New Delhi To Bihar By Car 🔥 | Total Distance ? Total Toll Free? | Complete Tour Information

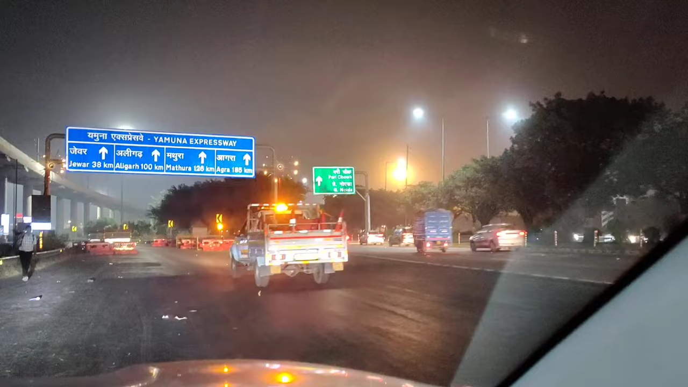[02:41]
आप जो में नीचे की और जाएंगे ना
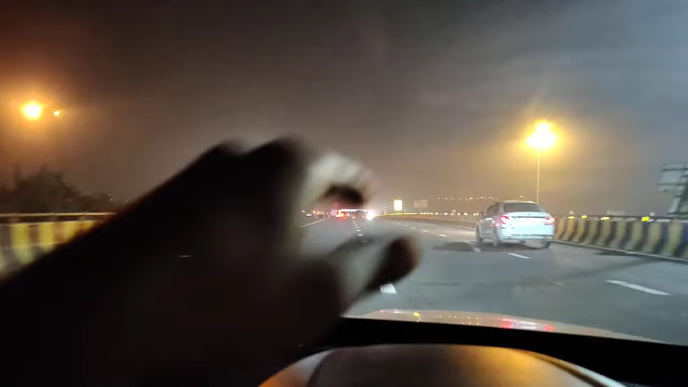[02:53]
उस सामने के साइड वो में यमना एक्सप्रेस पे बट इसको ही बोल सकते हैं यमना एक्सप्रेस पे लेकिन अभी देखो यहां
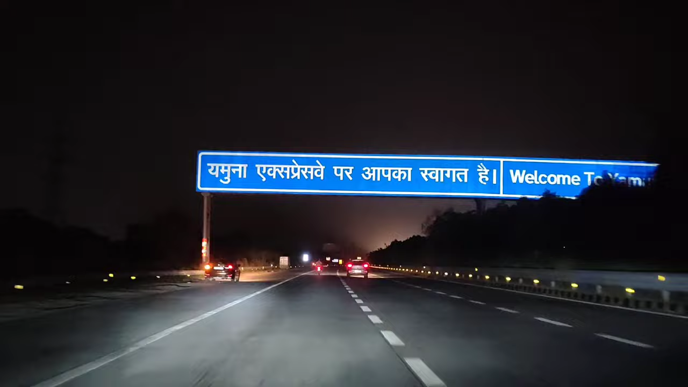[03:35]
काफी म दिखाता हो गाइस तो गाइस यह देख सकतो यह यमना एक्सप्रेश बे पर आपका स्वागत है इसा करके लिखा हुआ देख रहे हैं अपने
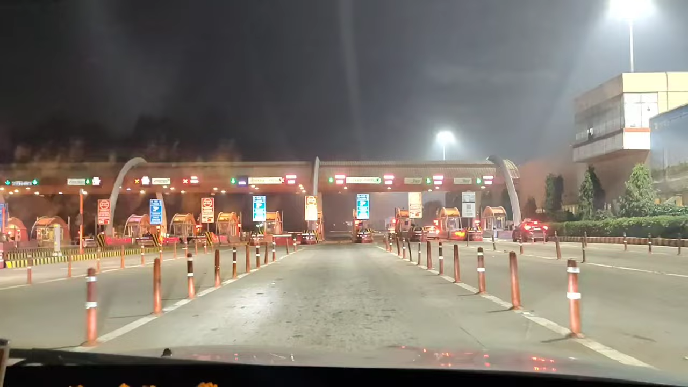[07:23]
प्लस टोटल कित्ता किलोमेटर पड़ती है ना ओभी मैं आपको बताऊंगा तो यह अपना सेकेंड टॉल पलाजा है यहां भी नई भी मानों तो सौर पैस उपर ही कटेगा
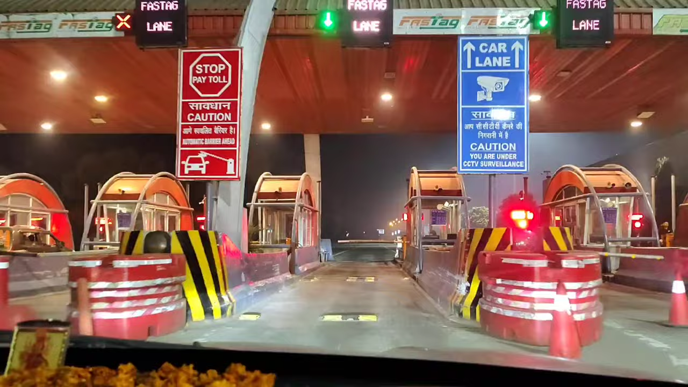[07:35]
पिछला वार पिछला वर जो भी था ना पहला टॉल पलाजा उसमें सौर पैस उपर गड़ा था � यहां भी सौर पैस उपर उपर कटने वाला
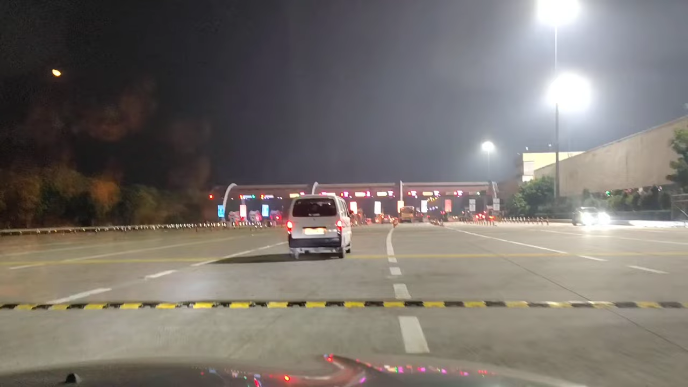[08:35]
से आपको काफे अधा हेल्प मिलने वाली है गाइज क्योंकि यह यमना एक्सप्रेस्वे का लास्ट टोल पलाजा है और अपन लोग यमना एक्सप्रेस्वे इसके बाद छोड़ देंगे कुछी किलोमेटर बाद छोड़
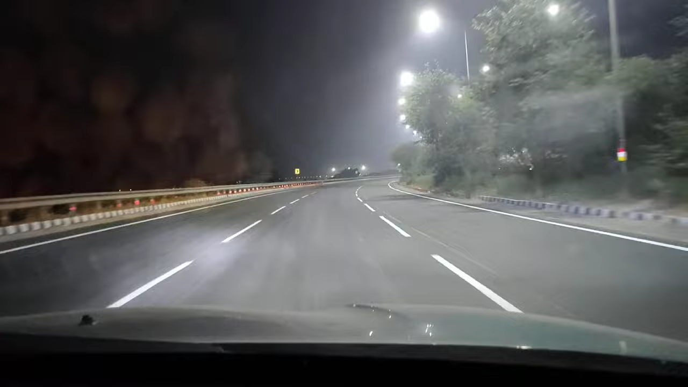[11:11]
देख रहो यार कहीं बियानक वाला लग रहा है ना यह देख लोगा सेन इसको बोलते ना सीन इत्ता मसत वाला सीन ना
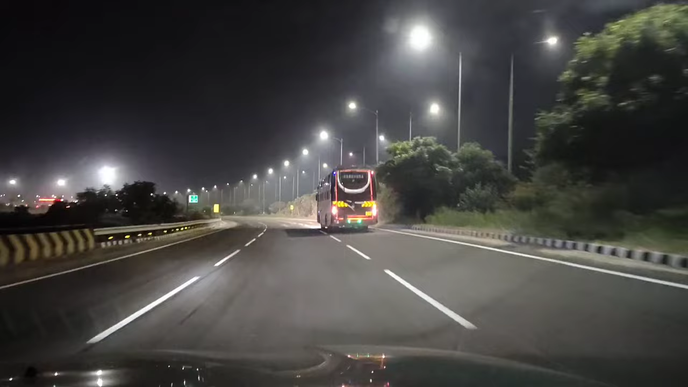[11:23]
पलस प्रेस में न उसको बाई मतलब एंटरी करने से पहले फिर टोल पलाजा मिल गई मतलब यह देख लो टोल पलाजा 500 मिटर वाद श्टार्ट तो अभ पहले चलते फिलाल
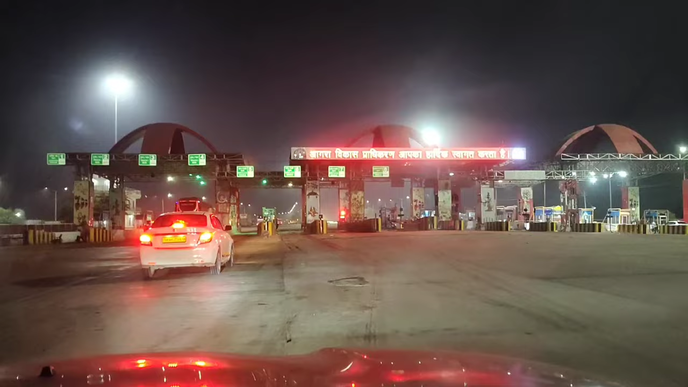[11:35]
और फिर डायरेक्ट आपको एक्सप्रेस में तो एंट्रि ले चुके पर फिर ऐक्सप्रेस में
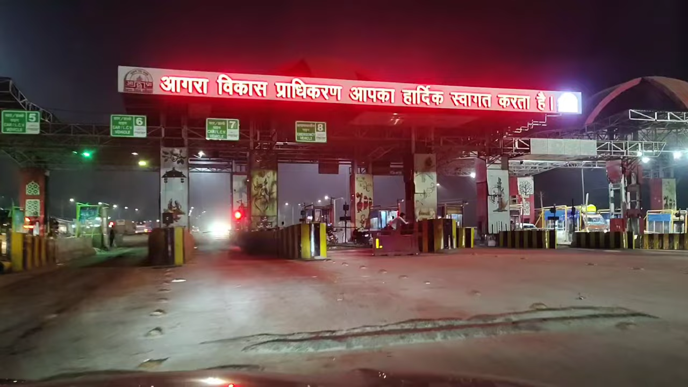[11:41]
गाइस यह देखा लो अपना पहला टॉल्ट्टेक्स स्टार्ट गाइस और यहां से अपना यमना बाई सोरी आगरा लखनाओ एक्सप्रेस में स्टार्ट होती
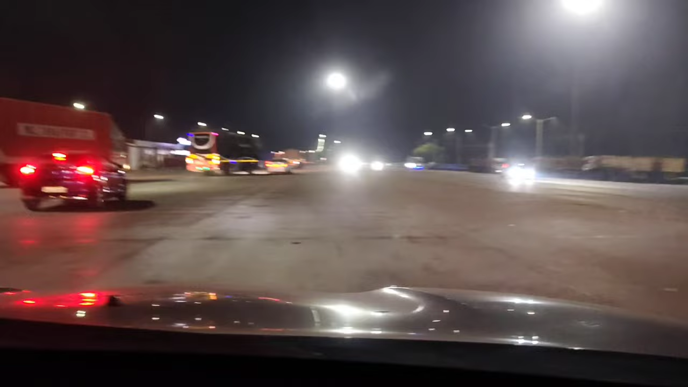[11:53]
है गाईस देख सकते हो कुछ एसा सुरुवात ही हो गया गाईस टोल देखो कार का हाल किसा हो रखा है डश्ट देख रहोगे तरह यहां
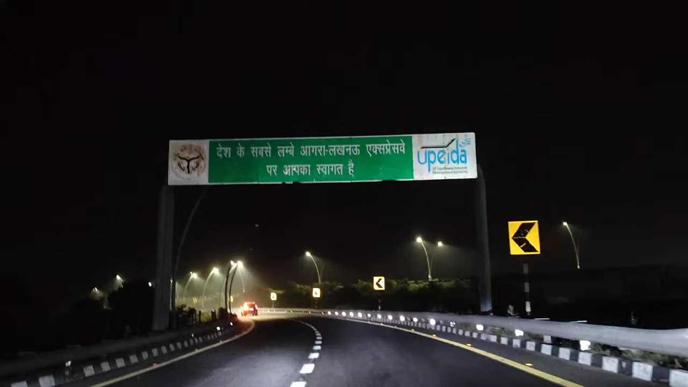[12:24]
अपली गाईस उपर के साथ देख सकते हो देश के सबसे लंबे आगरा लखनाओ एक्सप्रेस में
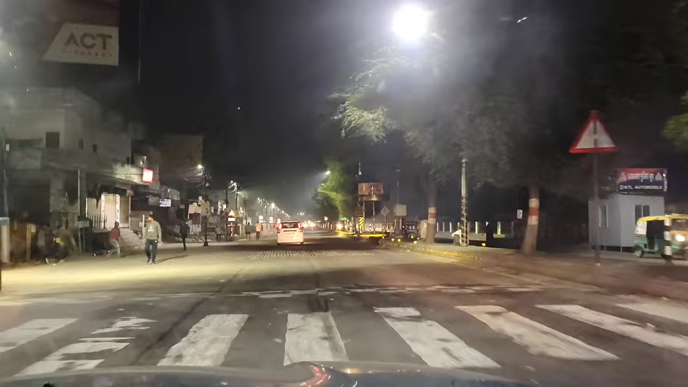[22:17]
के तरफ चलते है अपन लोग पीछे के साथ देख रहो यार भाई क्या ही भिहानक � कोला सीन लग रहा था यार मसता वाला और यहां पर देखो ना तो संत बावा आसु धरम मार्ग एसा इस जगा का नाम था असु धरम मार्ग है यह देख सकतो दोबार आपने को रिटर्न आनी पड़ी ना क्योंकि गाइस मतला उदर ना पेट्रोल पंप कोई भी नहीं था
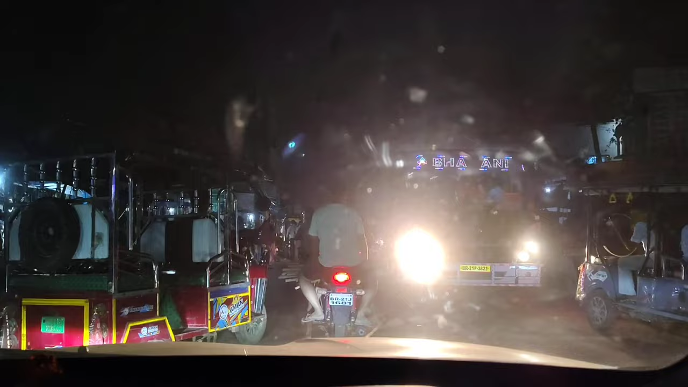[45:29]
से यह पे जाम लगती है इस तरह जाओगे ना राइड़ सैट तो आपको घर थरίका रोट निकलेगा तो इस कारण से जाम लग जाती है तो अभी यह तो मार्केट है मार्केट का सीन कुछ यह जाए गाइज और फिर यह देखो बस